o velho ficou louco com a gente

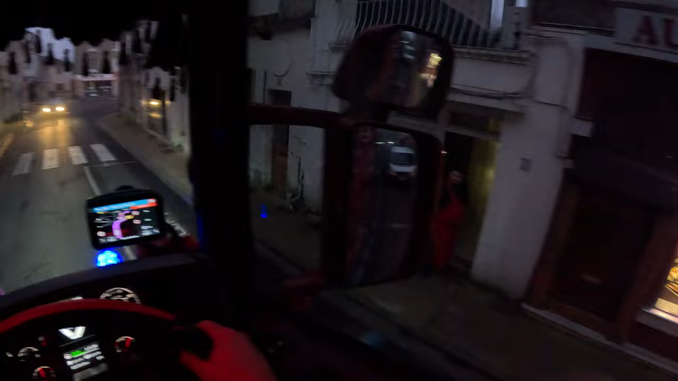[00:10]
Mais uma vez o cara já olhou mal ali com um pau na mão ali ó Pode ficar aí tia, não, não, não faz isso, não dona, não faz isso, não dona, fica quietinho onde a senhora tá aí